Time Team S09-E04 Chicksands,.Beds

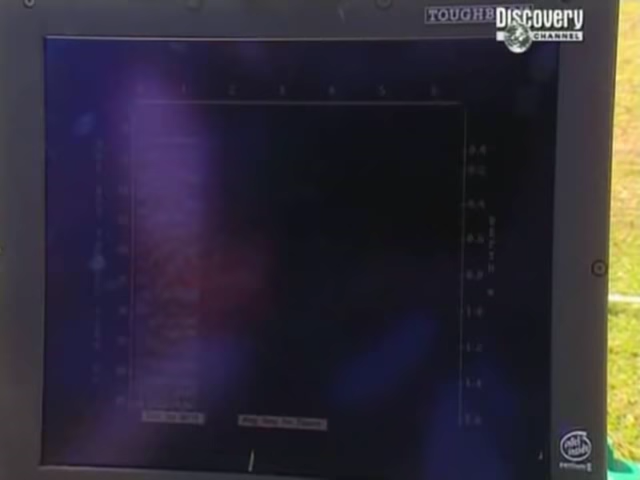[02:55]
Someone who can't wait to find out what's here is the man who invited us into the base.